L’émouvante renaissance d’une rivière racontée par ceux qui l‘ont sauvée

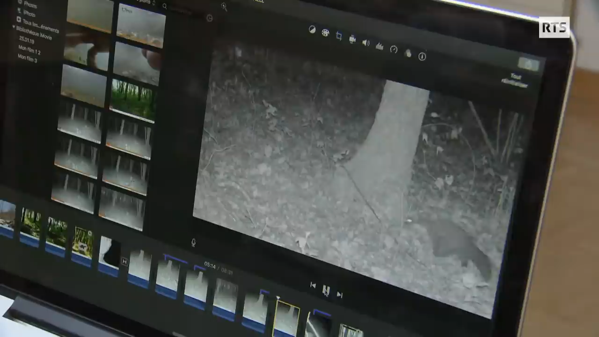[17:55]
Donc ça, c'est avec une caméra à détecteur de mouvement.
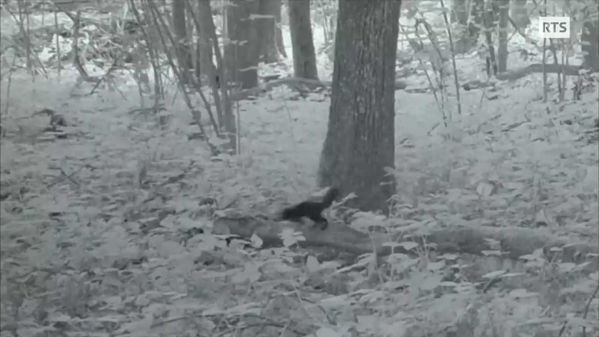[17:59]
Et donc, on peut observer les animaux, même la nuit. Là, c'est un blaireau que j'ai eu il y a quelques semaines. Et puis, j'ai reposé la caméra au même endroit. Et je suis tombé sur toute la famille, du coup, voilà.
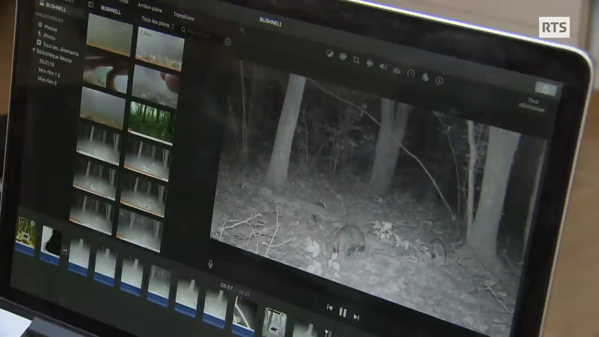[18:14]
Ces caméras, c'est vraiment pratique et sympa parce qu'on ne dérange pas les animaux, quoi.